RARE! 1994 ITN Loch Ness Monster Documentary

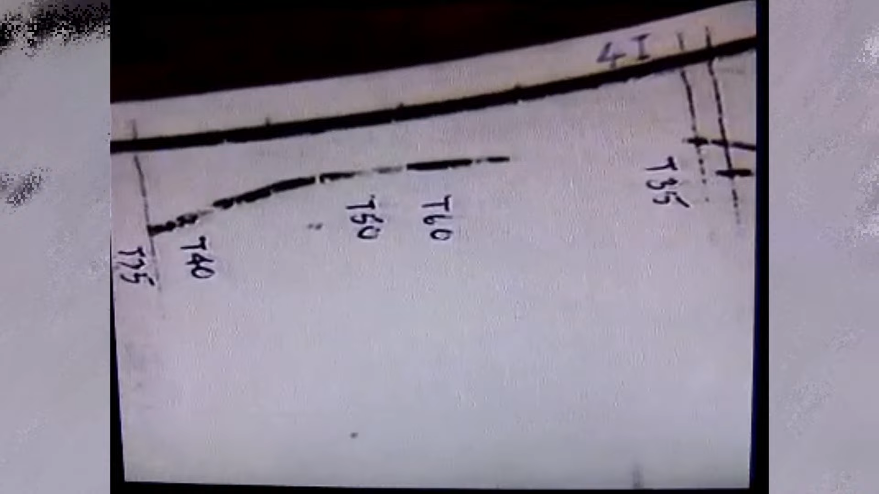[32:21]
Here, a contact dives steeply down to the bottom.
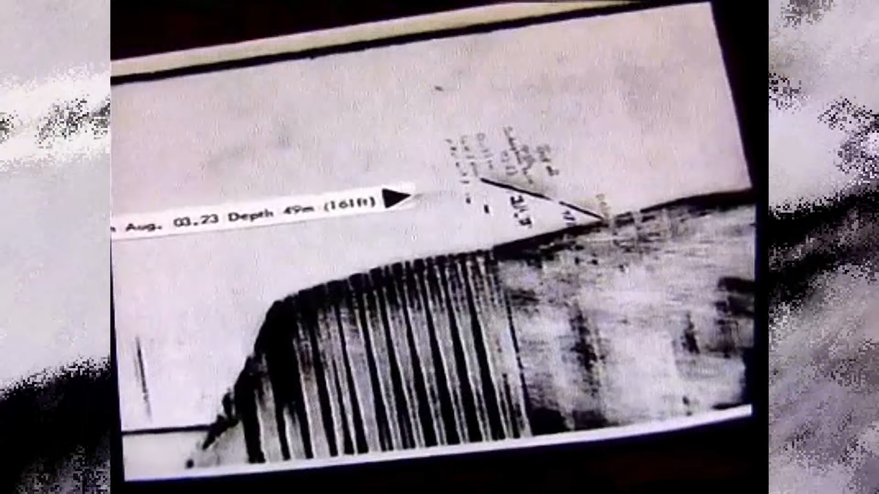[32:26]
Most fascinating of all, sonar traces of two mystery objects at a depth of around 300 feet,
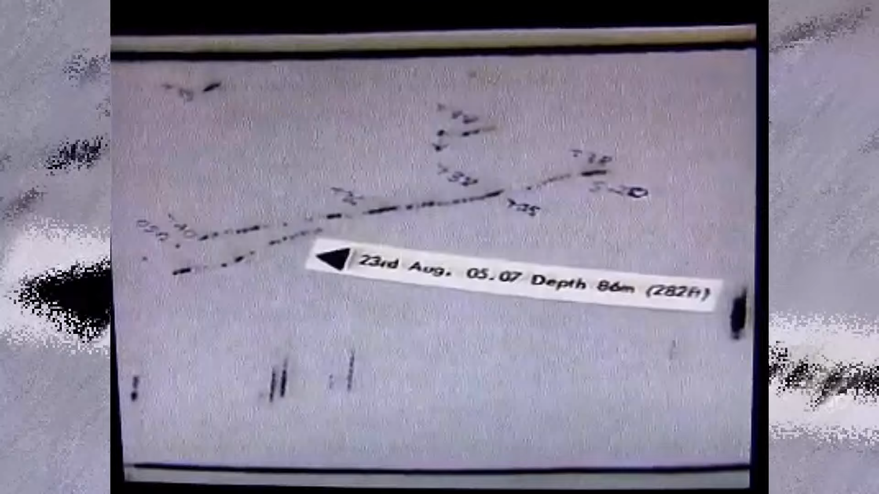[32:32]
moving up towards the surface together.
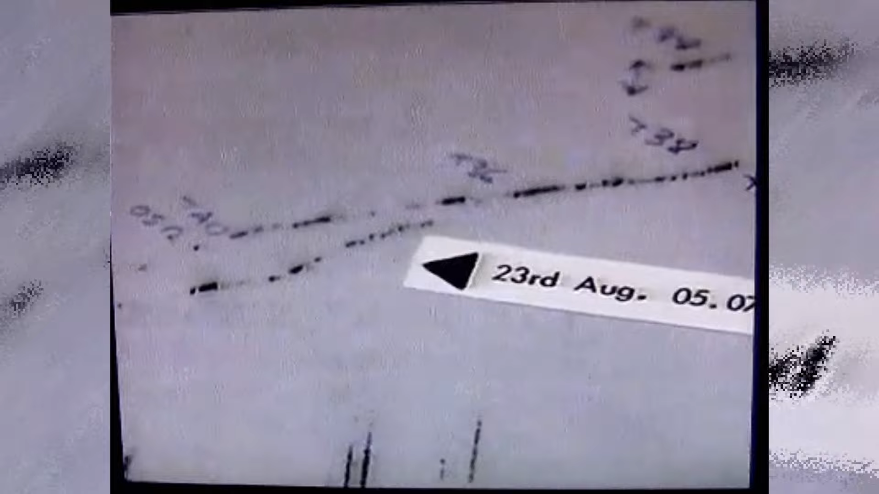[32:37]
What could they be? If these contacts are animals, then these are probably Loch Ness monsters.
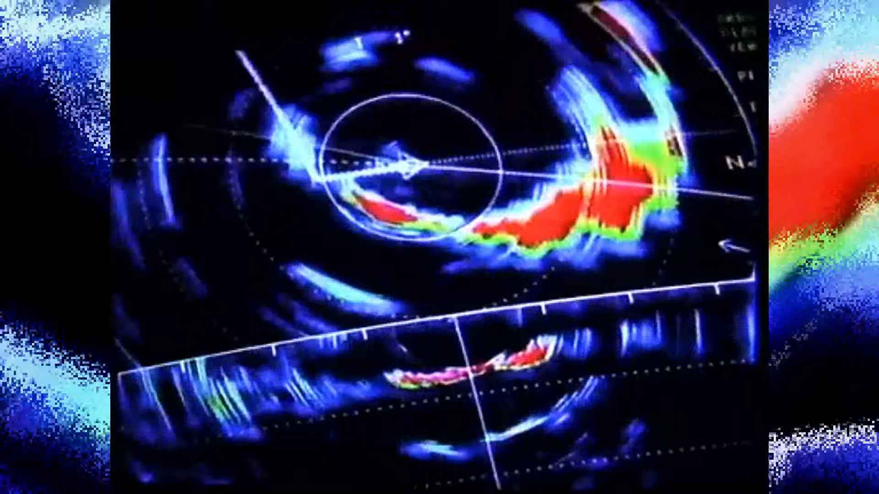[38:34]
1992 project Burkett a three million pound research project using the latest sonar to gather data on all life in the loch